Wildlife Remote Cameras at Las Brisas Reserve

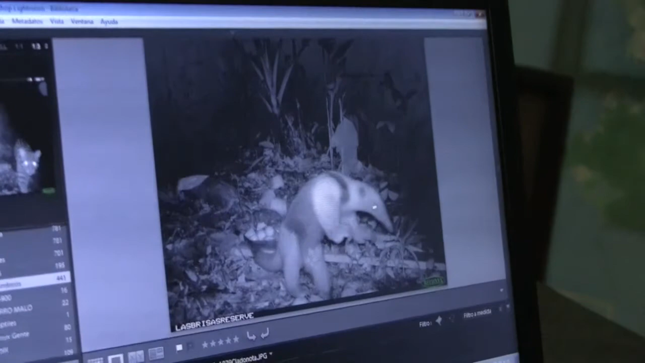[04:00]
Another oselet. Another oselet. As I said, we get plenty of those around here.
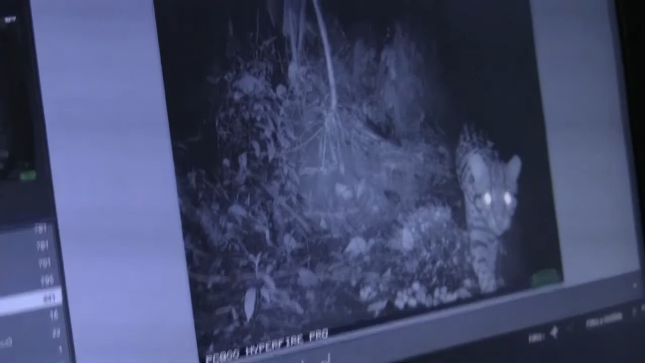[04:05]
Another oselet.
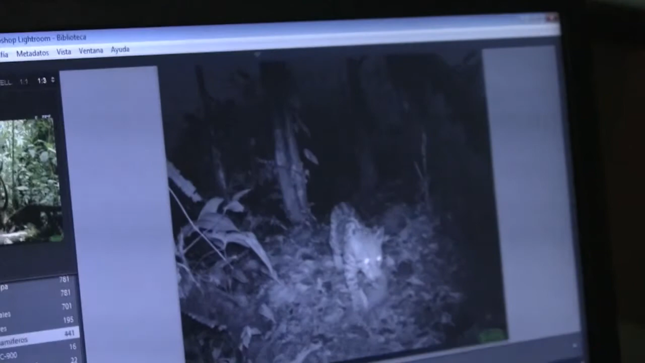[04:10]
It could be maybe the same one or another one. We don't know.